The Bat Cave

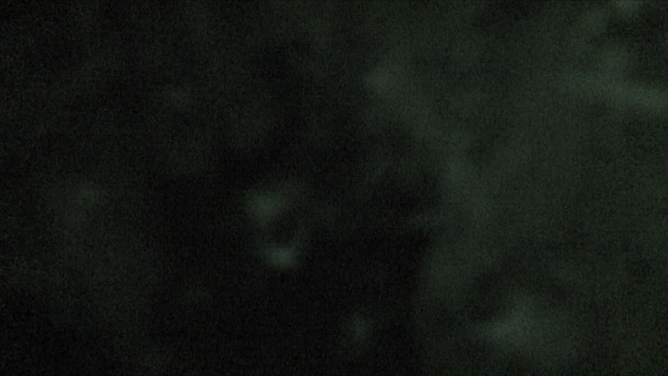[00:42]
This is definitely the most amount of bats I have ever seen in one place. My lifetime. Whoa, that's awesome.
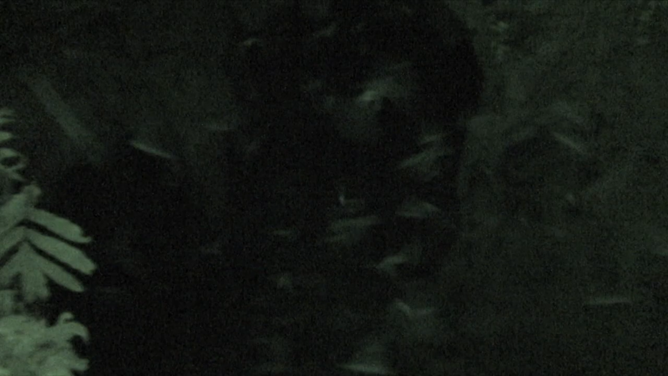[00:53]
Oh, Tina, you're going to love this. You're going to want a copy of this. Take a look at that, Christian. This is amazing. Wow, it's so crazy.
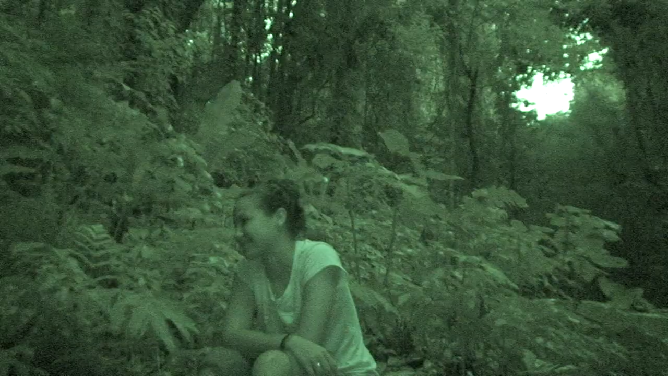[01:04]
Yeah. Because it doesn't seem like there's that many, but there really is that many. There's so many of them. I keep getting little squirts of, like, maybe women. I would doubt it, you know? Well, it's also been raining and wet, so it's probably just stuff flinging off their wings, huh? Hopefully. Because they're hitting the water and there's water on the plants. Okay. I'm going to go ahead and let me know that you can see if they are going to be a little more later. I have to go. Okay. With the water, I'm going to go to the water and go to the water and fire. I'm going to put the water on the water.